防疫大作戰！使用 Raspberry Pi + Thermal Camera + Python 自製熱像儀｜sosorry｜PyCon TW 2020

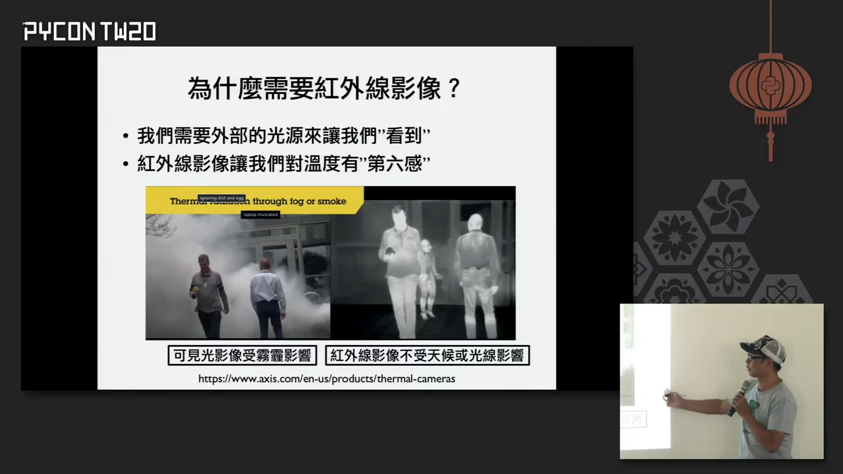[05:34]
它其實就不受這些這個影響這樣那它其實它透過的是就是讓我們透過的是溫度的防止啊讓我們看到溫度就溫度可視覺化這樣子讓我們可以看到更多東西這樣
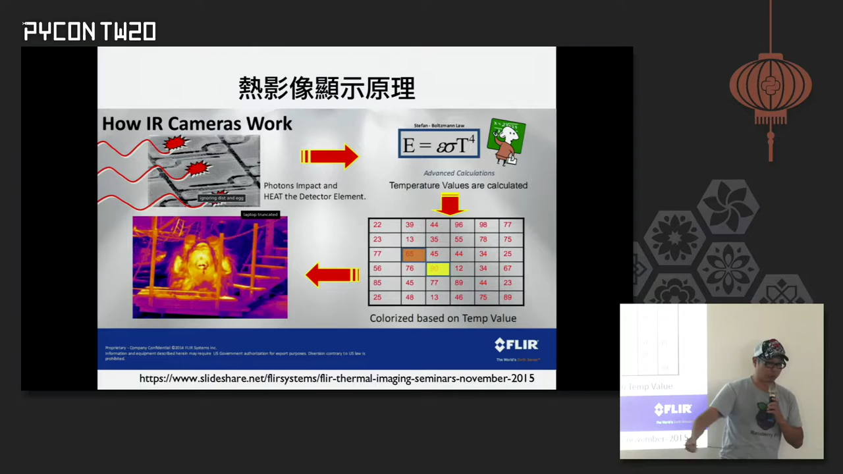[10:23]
冷的溫度我們就把它移除掉那我們把它經過正規化之後那再把它做可視化所以我們會去看到一個看到一個就是視覺化的溫度的顯示結果所以整個這個熱相機大概它整個顯示原理就長這個樣子